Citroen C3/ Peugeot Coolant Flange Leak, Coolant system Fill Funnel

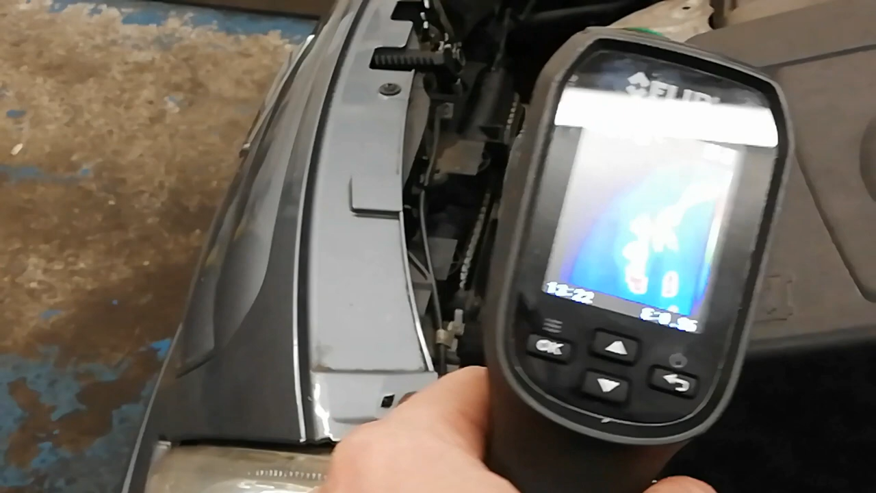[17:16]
here to just to give you an idea here we've got this thing up and wrong and uh if i can get that in the shot
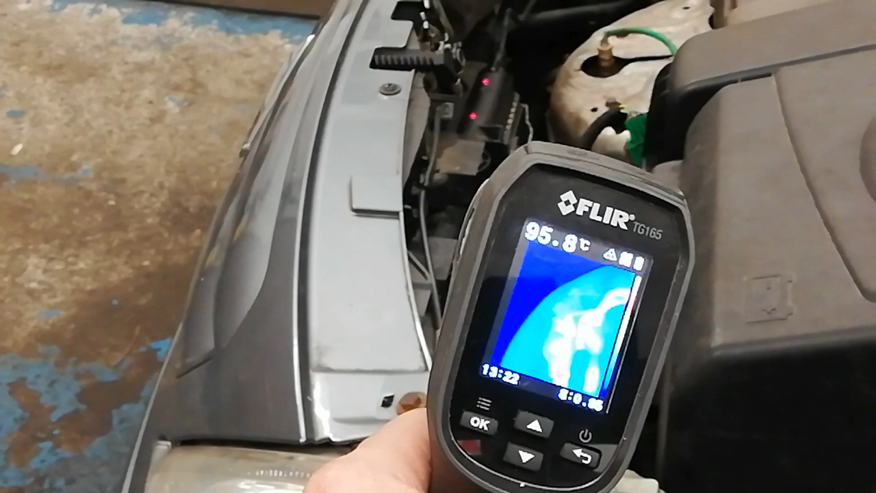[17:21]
On screen: spot 95.8°C
there let's top it later i'll move it in a little bit
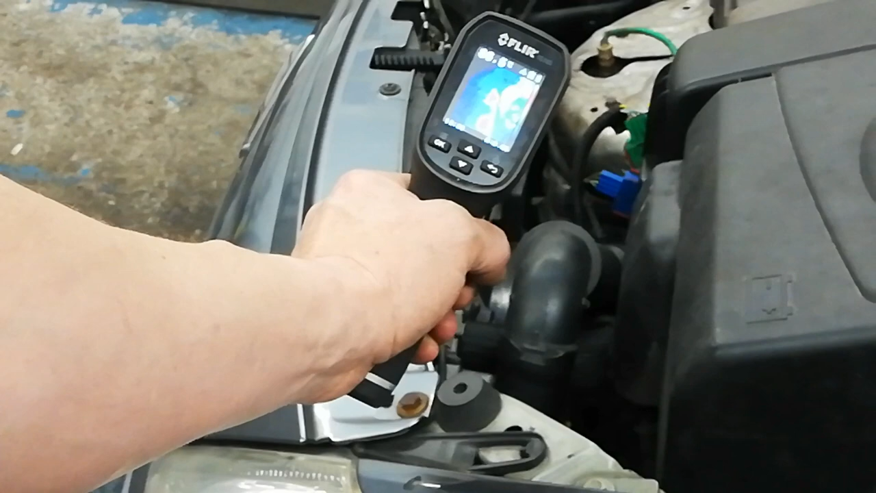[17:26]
more um it's
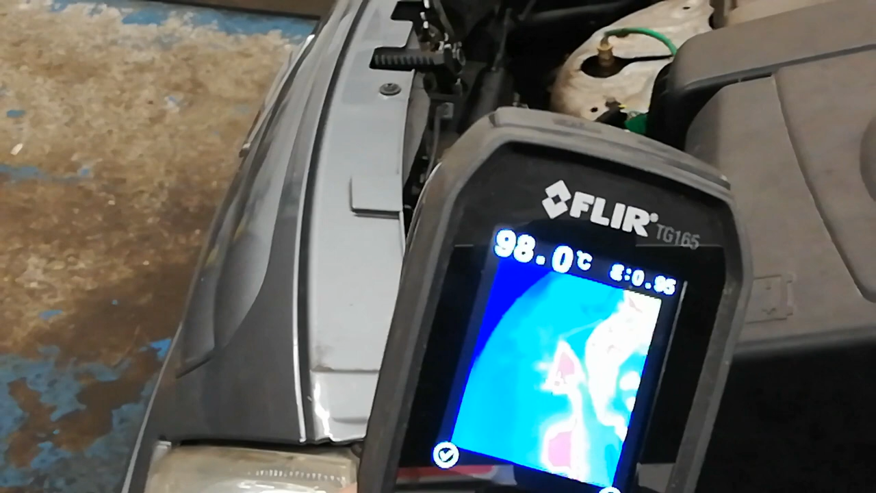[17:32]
On screen: spot 98.0°C
showing 98 there it's showing 98 100 and 101 there's